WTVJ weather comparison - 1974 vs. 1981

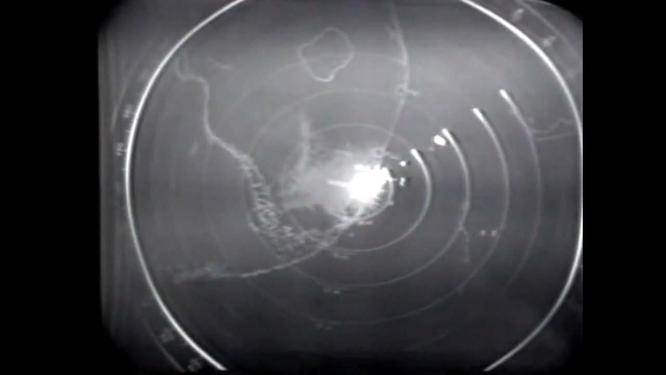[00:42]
And most of that is widely scattered along the coastal areas of Dade, Broward, and Palm Beach counties. And we also have some showers along the west coast.
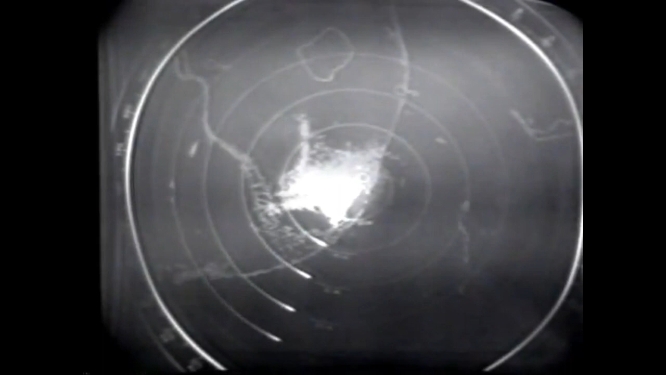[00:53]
This rain is moving right now southwestward at about 17 miles an hour. Let's go now to our satellite still photo.